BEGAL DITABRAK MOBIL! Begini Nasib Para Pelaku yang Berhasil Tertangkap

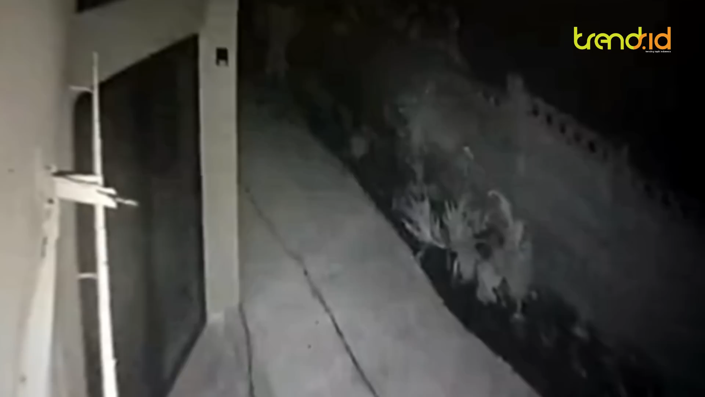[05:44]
Perhatikan gerak gerik pria ini saat mencoba memasuki rumah korbannya. Dia terlihat mengendap-endap membuka pintu kaca rumah itu lalu bergegas masuk. Pemilik yang terbangun langsung berteriak membuat pelaku panik meninggalkan lokasi.